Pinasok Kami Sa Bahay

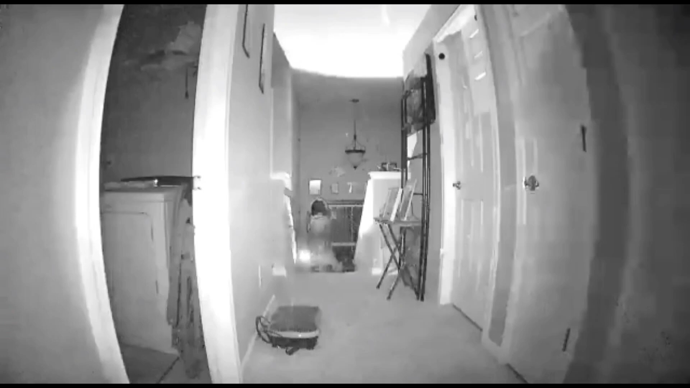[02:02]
Hala! Ang galing nang pumasok ko. Para hindi talaga sila makilala. Tingnan yung outfit o. Ano yan? Pa, naka, ano?
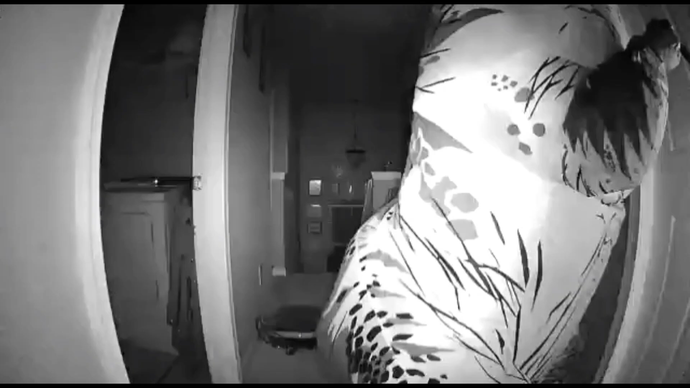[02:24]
Ayan, ayan yung time na pinasok nila yung kwarto. Ayan na. Ayan na. Ayan na. Paano niya nalaman yung password? Yan ang, ano ko eh. Question mark ko eh. Paano nalaman nang nagsuot ng halimaw na ito, ang password? O? O, tapos, ayan. Nawala. Nawala siya. Ayan na yung time na hinalungkat na yung loob. O, ang bilis niya nakuha o. Ba? Alam na alam yung password talaga o.
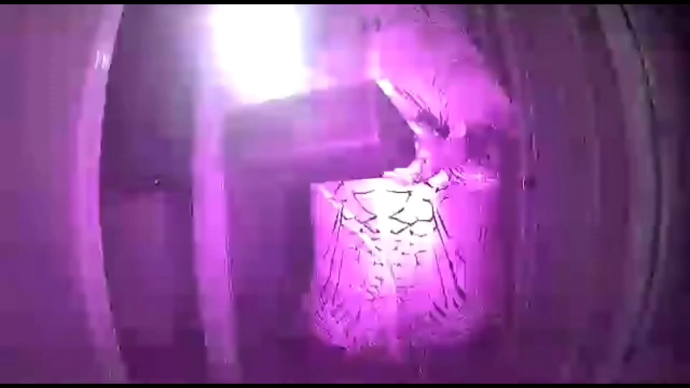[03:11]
Grabe. Iba na talaga sila ngayon. Ayan, ayan. Ayan ang proof. Ayan. Hindi siya. Ang mali niya, hindi siya gumamit ng gloves.
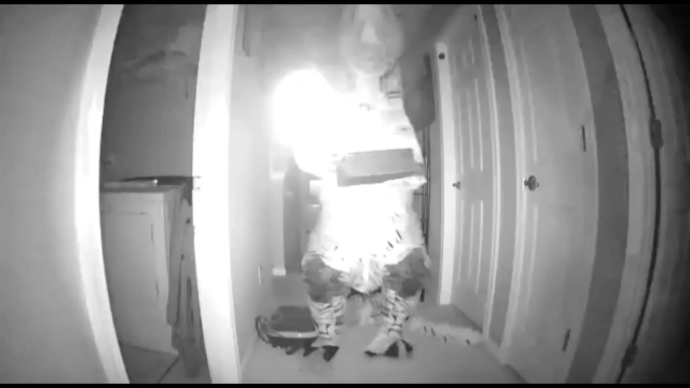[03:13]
Ayan, may fingerprint yan. Aba? Sumayaw? Pambihirang magdanakaw. Grabe, sumayaw? O? May palundag-lundag pa siya.
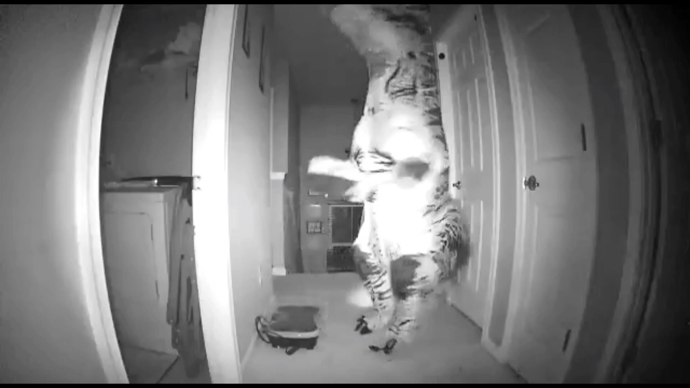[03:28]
Tuwang-tuwa siya na nakuha niya yung mga alahas ko? Pambihira.
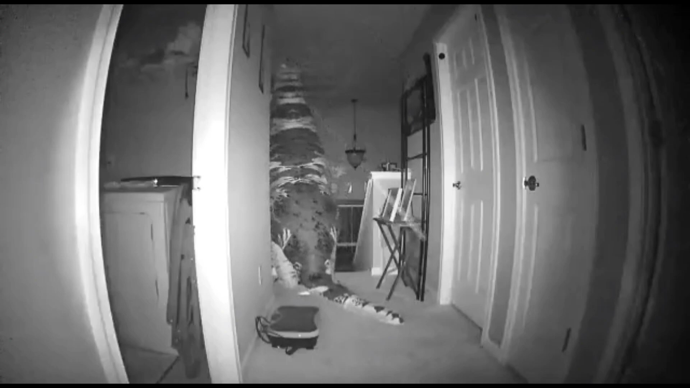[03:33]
Tingnan mo may buntot. Uy. Grabe. Ang bilis. O? Ayan. Ayan. Ayan. Ayan ang suspect namin. Grabe. O. O. Lumingon pa. Lumingon pa talaga. Mukhang may naiwanan pa siya. Grabe. Ayan ang sinasabi namin. Kaya mag-ingat kayo. Dapat nakasara lahat ng pintuan nyo. At lahat dapat ingatan nyo sa bahay nyo.